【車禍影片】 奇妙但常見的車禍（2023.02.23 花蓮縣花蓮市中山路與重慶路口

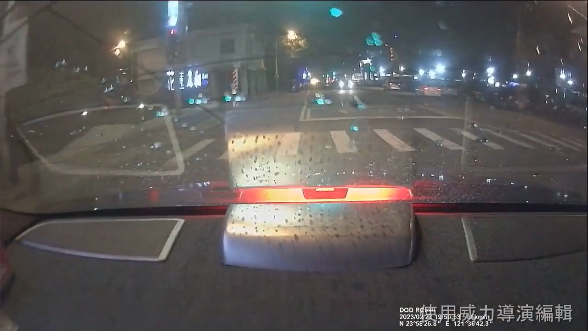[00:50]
我有听到一个，对啊，我有听到一个撞击声。 有。 后面吗？ 前面。 他撞那个。 那一台车撞到机车。